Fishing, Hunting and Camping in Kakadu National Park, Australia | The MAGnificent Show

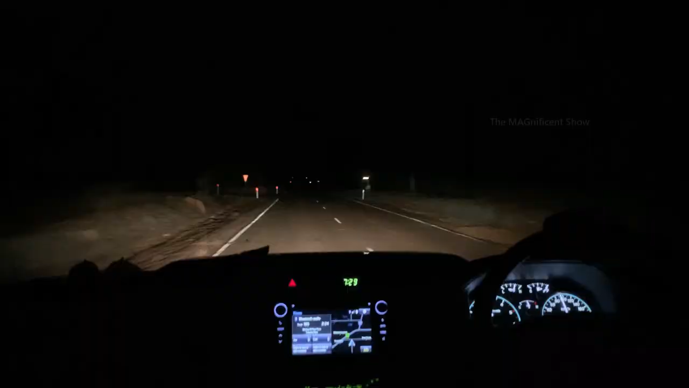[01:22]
Kakadu National Park is one of the best Australian national parks in Northern Territory, and it is nearly 170 kilometers away from Darwin City of Northern Territory. We started our journey around 7:30 in the night and reached the national park around 9:30.
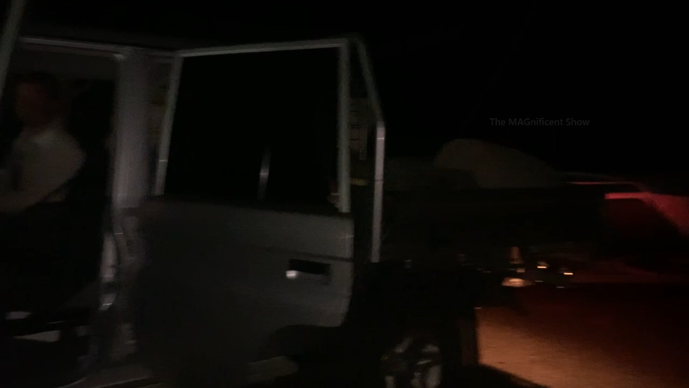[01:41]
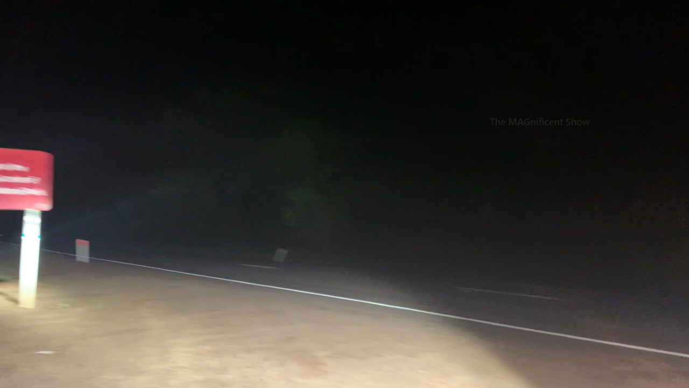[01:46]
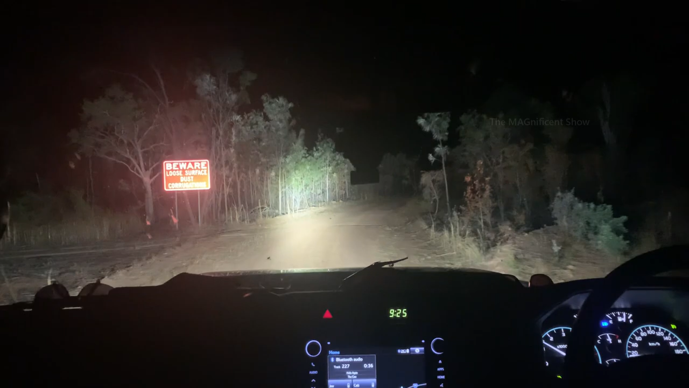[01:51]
Down from the road, we still drove a few kilometers into the bush through the dirt road to reach our first camping spot.